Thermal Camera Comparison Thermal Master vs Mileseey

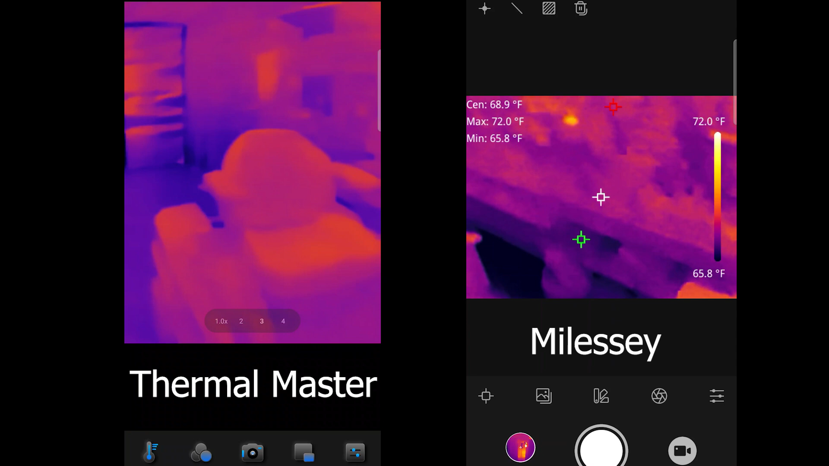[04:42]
On screen: spot 68.9°F, max 72.0°F, min 65.8°F, scale top 72.0°F, scale bottom 65.8°F
And when we check out the Thermomaster, you're not really getting too much information really out of it. You're just seeing the different colors, and the colors represent temperature. So, what you actually have to do is you need to go down to the bottom, and we need to select the right panel, and we need to put the scale on. Now, whenever we put the scale on, it's just going to show us the sliding scale. Now, as we take a look, we are seeing right now some temperature, hot temperatures right now. Do you see that? There's some temperatures inside of here.
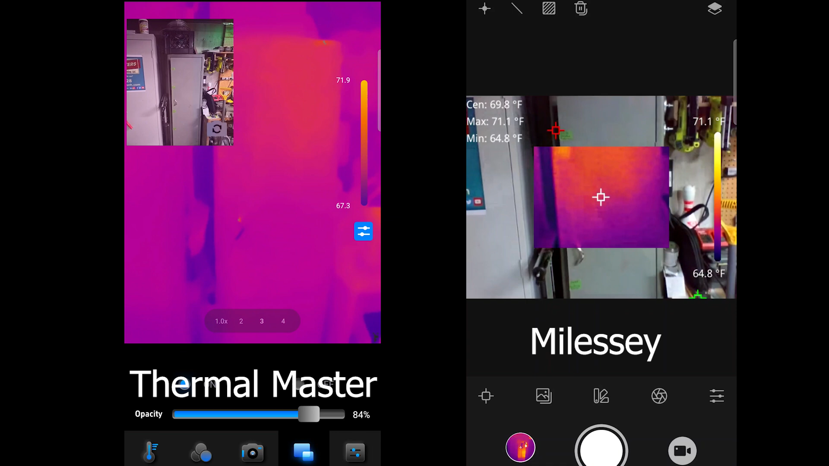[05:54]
On screen: spot 69.8°F, max 71.1°F, min 64.8°F
So, this is going to show you what this looks like. And you can't see anything from the outside. And I'm going to try and do camera on camera in here too. Okay. So, you can see that. You can't see anything on the outside. But if we take a look here,
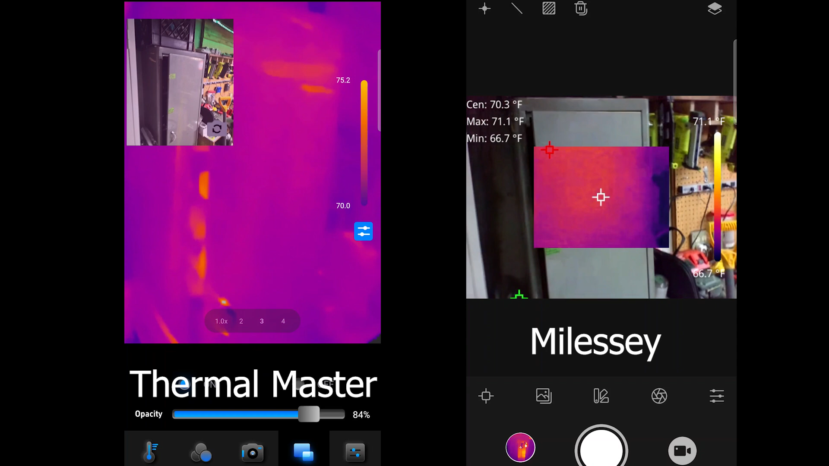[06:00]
On screen: max 71.1°F, min 66.7°F
inside, you can see there's something super hot on both of these, as we can see right there. If we open it up, and sure enough, look at that. We've got a problem. We've got a heat gun in here. That shouldn't be in there. It's almost like somebody put it there on purpose for a video. Now, if I look at these two, I can see the scales. And on the MyLSC, it's actually showing you the low temperature and the high temperature. Then it's got a center temperature there.
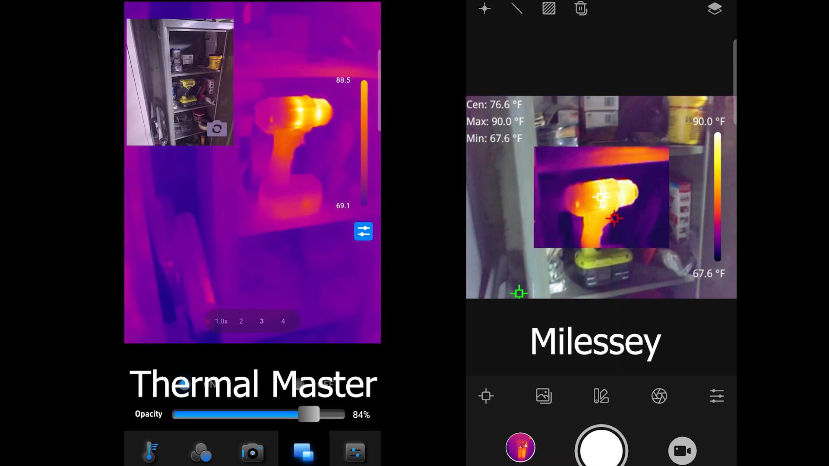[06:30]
On screen: max 90.0°F, min 67.6°F
And it's always showing you where that's at in the picture. If you look at the Thermal Master, well, let's just say you've got to go by the colors. Now, that's not to say it can't show that. So, what I'm going to do is go ahead and turn off this, the camera on camera. Let's go back to Pure Thermal. And what I need to do is go over to our temperature settings. And in order to get where the MyLSC is at, I actually need to click on the rectangle.
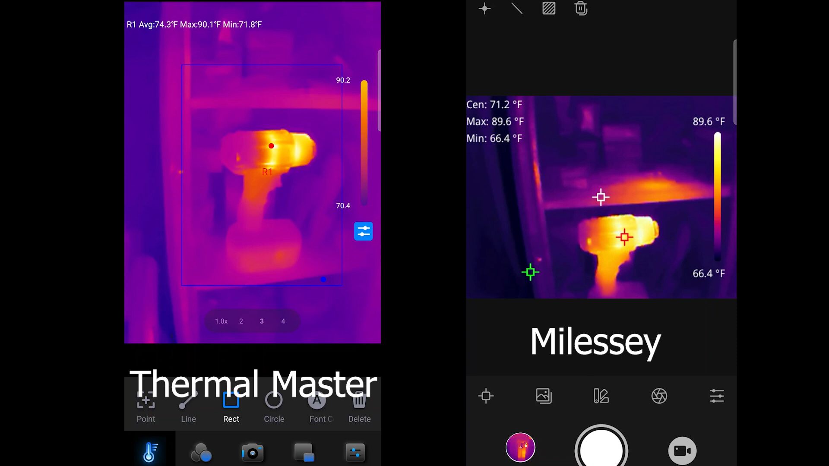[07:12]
On screen: spot 71.2°F
And hold on. And wherever in the rectangle is, now you'll start to see those temperatures. And it'll show you, just like the MyLSC is, but you have to create the area in order for that to happen. And let's just see here. We're pretty close at this point. And I'm seeing, you know, 91 degree temperatures, 89, 91.
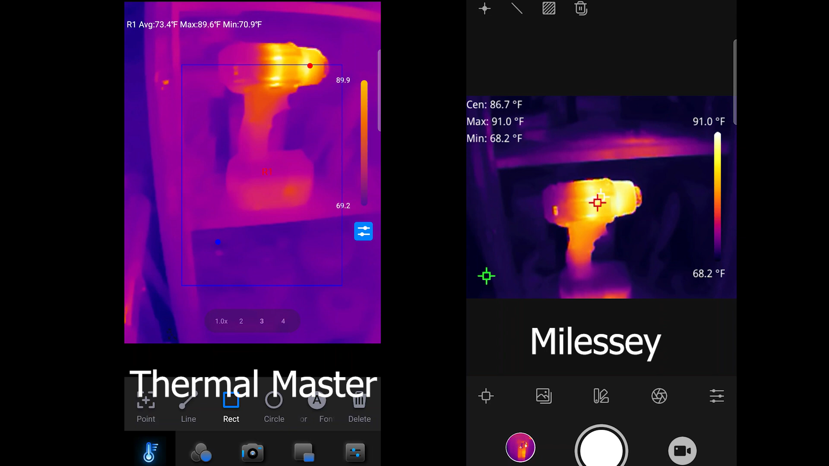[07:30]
On screen: spot 86.7°F, scale top 91.0°F, scale bottom 68.2°F
So, it's pretty accurate through there. But if we're really going to take a look at this and we want to show what this looks like, then what we need to do, you saw the picture in picture.
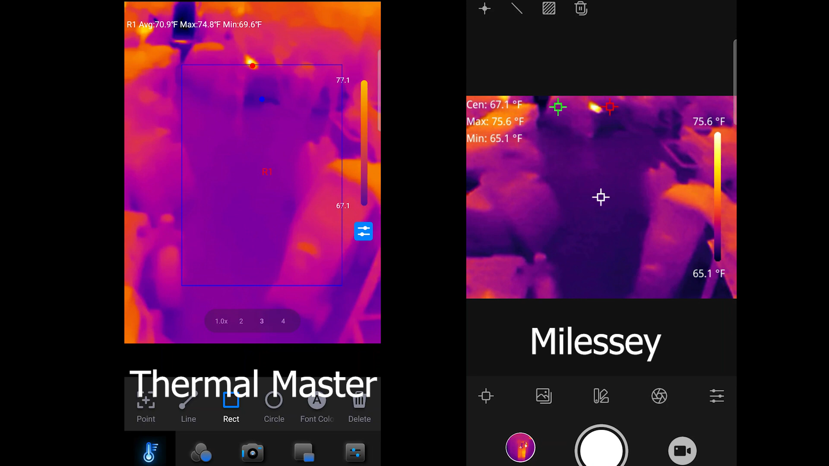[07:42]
On screen: spot 67.1°F
You can change the passivity of the actual camera. You can change different colors, too. So, if we want to go to different gradings through here, let's just see. All right. So,
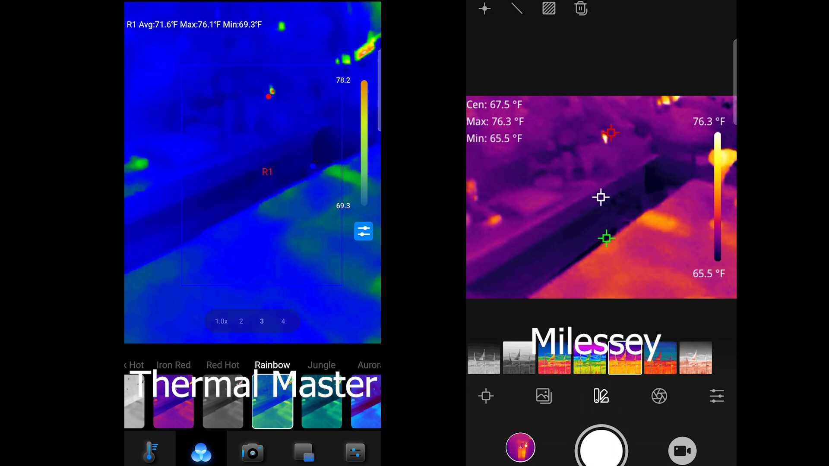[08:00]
both of them have a multitude of different types, you know.
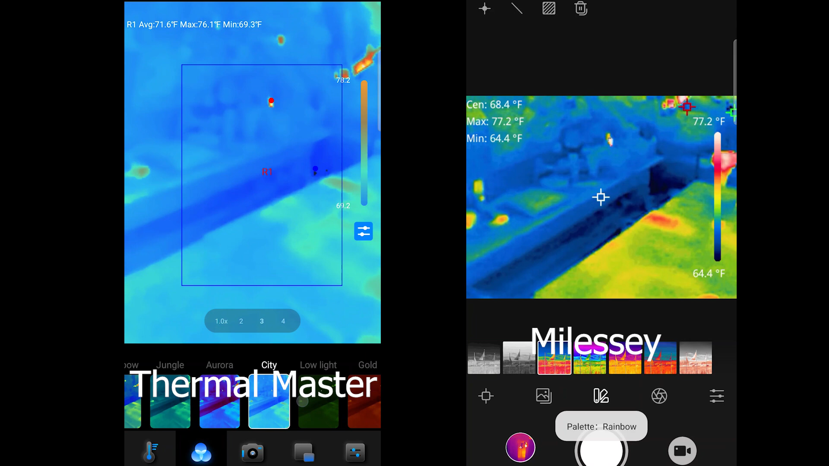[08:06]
On screen: scale top 77.2°F, scale bottom 64.4°F
And I'm just going to click through a few here to show you, you know, what this looks like.
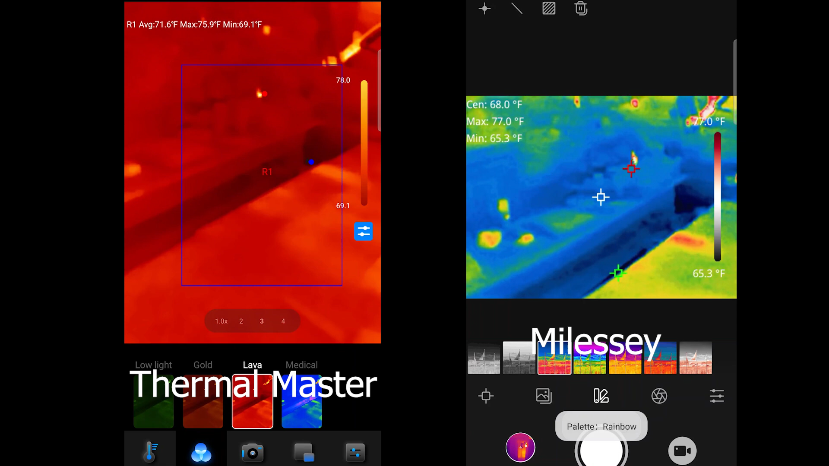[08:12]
On screen: spot 68.0°F
To be quite frank, you know, I am pretty standard. The Thermomaster has got so many different ones. But the red seems to do pretty well for me. And it's what I've been used to over the past few years. But the user ability of it is pretty simplistic with the Myalesi. It's just something that you should be able to see. Resolution is better with the other one.
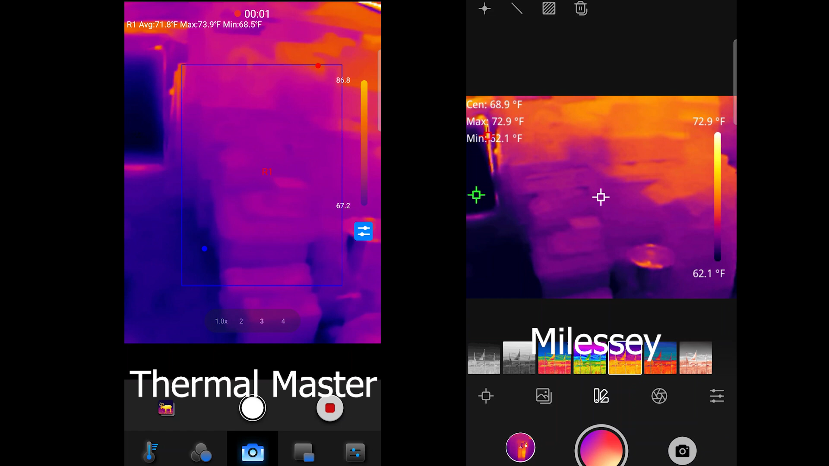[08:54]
Now, what I would like to do from here is let's just record a video to show you what the video looks like. I'm doing a screen record right now, but now I'm going to show you what a video looks like from the actual cameras. So, now I am actually recording the camera.
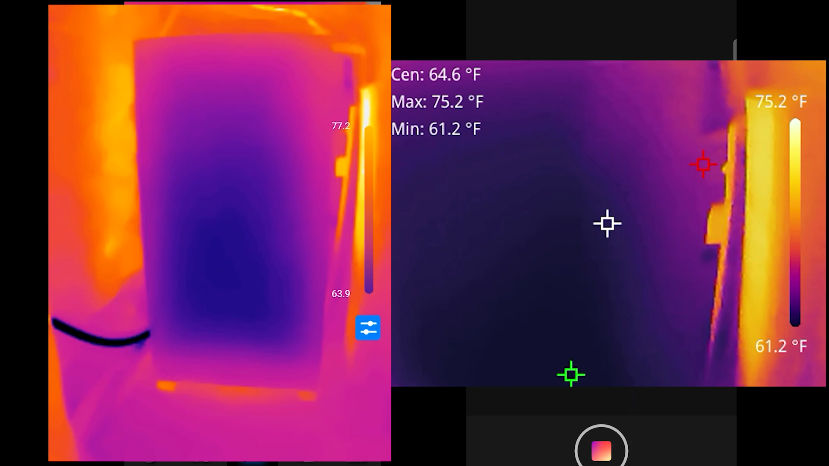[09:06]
On screen: max 75.2°F, min 61.2°F
Here, we'll see how this comes out at the end. Oh, look at that.
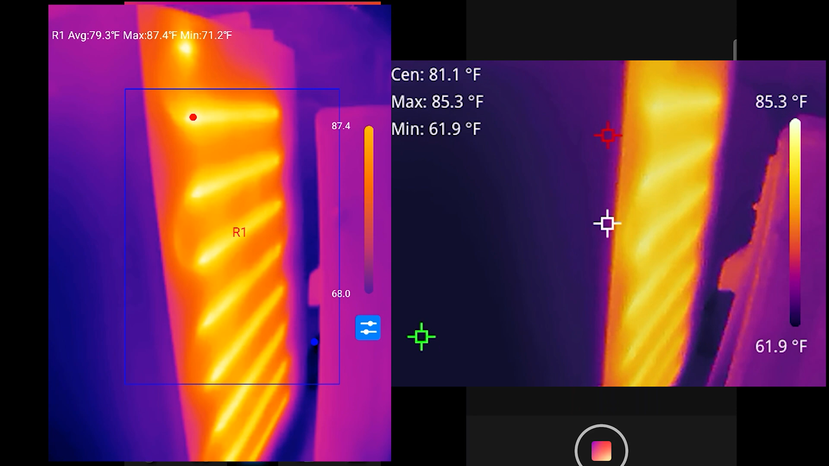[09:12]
Bet you all didn't know that's what your freezers looked like. Pretty cool, huh?
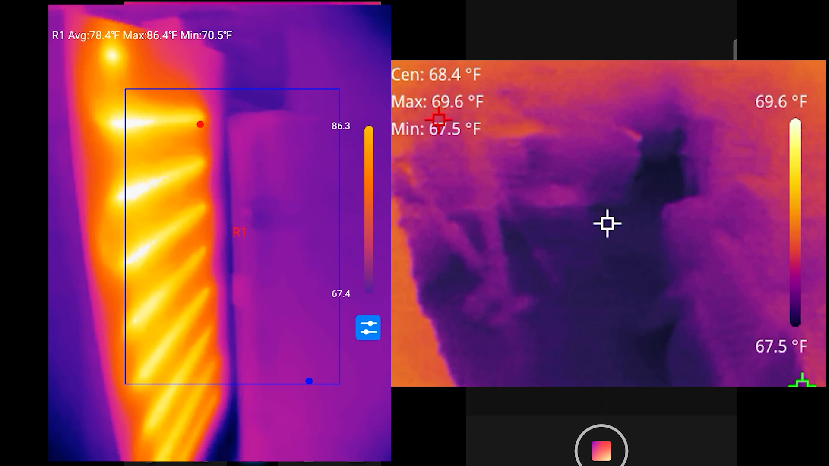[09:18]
On screen: spot 68.4°F
All right, let's continue down the way here to an electrical panel, as you can see through here.
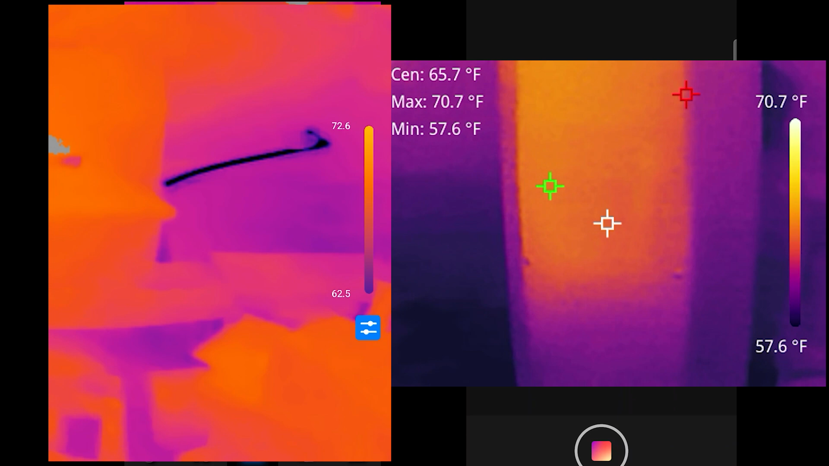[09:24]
On screen: max 70.7°F, min 57.6°F, scale top 70.7°F, scale bottom 57.6°F
I'm going to show them the reflectivity of the heat off the steel to my body.
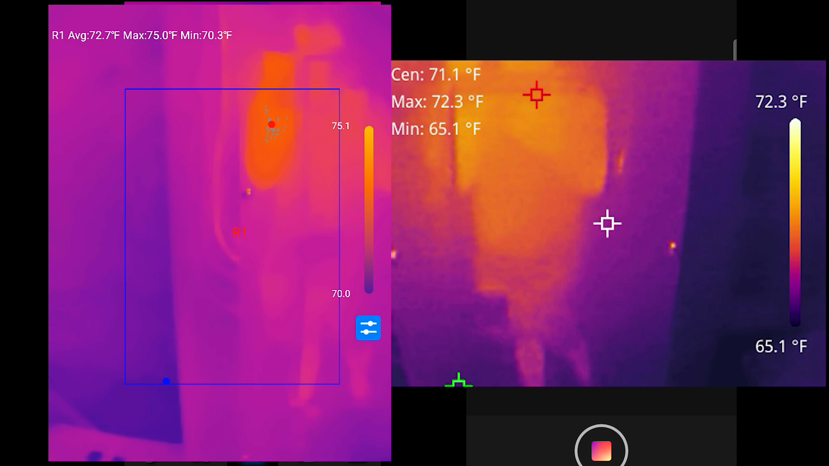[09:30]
On screen: scale top 72.3°F, scale bottom 65.1°F
Let's open this up. Put them both together here. Okay, you can see. It's kind of cool, right?